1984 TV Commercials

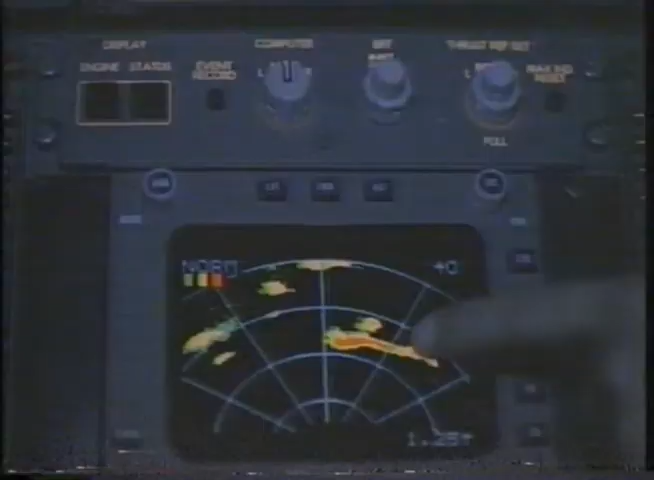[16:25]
Not just any television, a Sony.
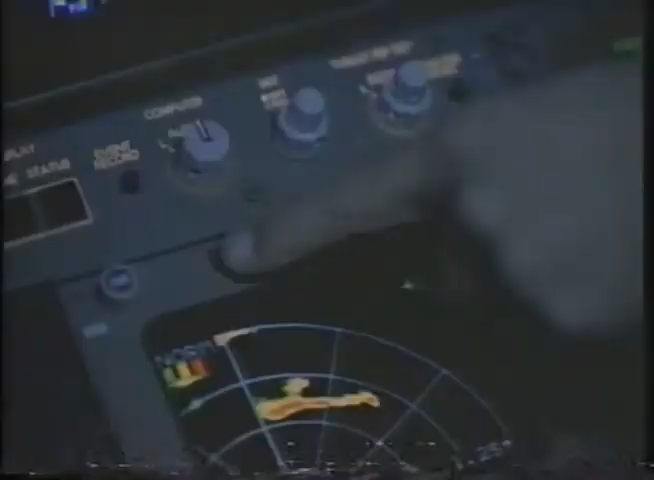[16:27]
Sony's critically accurate Trinitron system
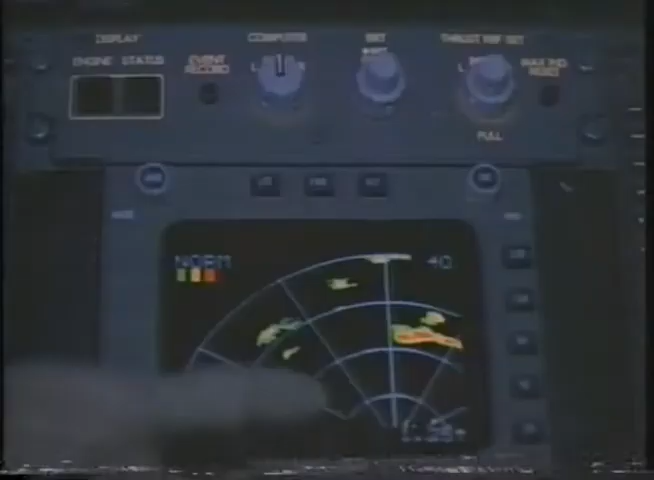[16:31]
was adapted for onboard weather radar because you
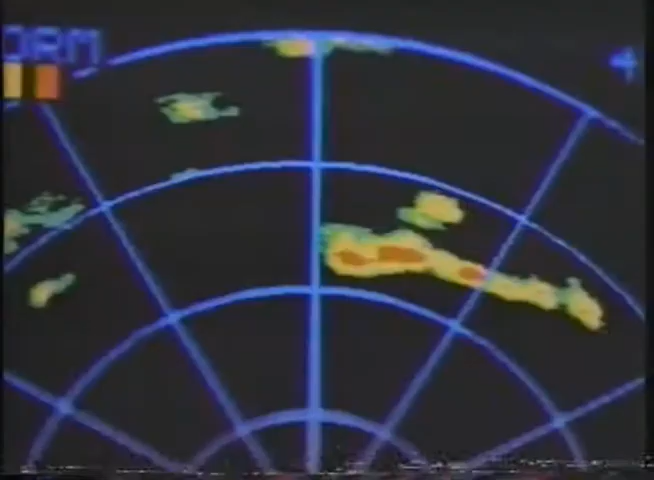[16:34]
can't afford the slightest variation on a color radar screen.